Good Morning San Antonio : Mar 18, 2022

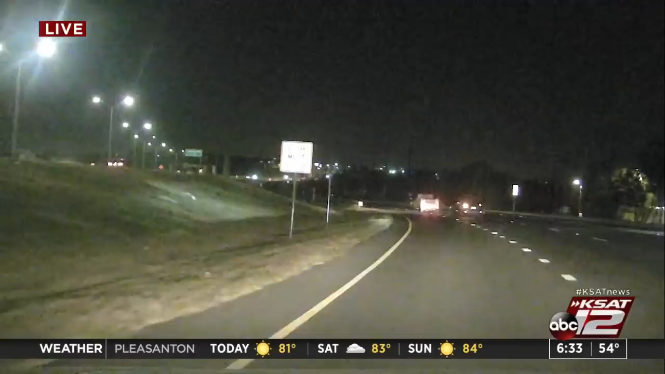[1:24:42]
We know it's been a busy morning for first responders. We're about to get on 1604, so you can see that those lanes are open now. But this morning, the crash, we're learning it happened close to 1 o'clock this morning. They're telling us that a driver and a female passenger were traveling southbound on 1604 when the driver went off the road and into the median, crashing through a barrier and falling down to an embankment over Medina Creek here off 1604. They say the vehicle did go airborne before rolling several times, catching on fire and landing almost on the opposite end of the embankment.
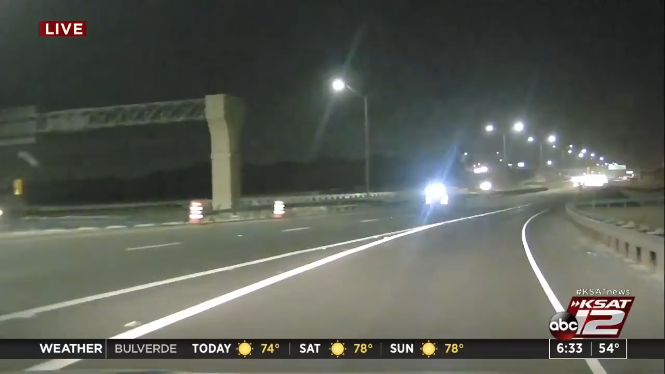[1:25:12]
And that's the information we have right now. Of course, authorities are investigating the rate of speed here. Also, they're looking into seeing if alcohol was a factor,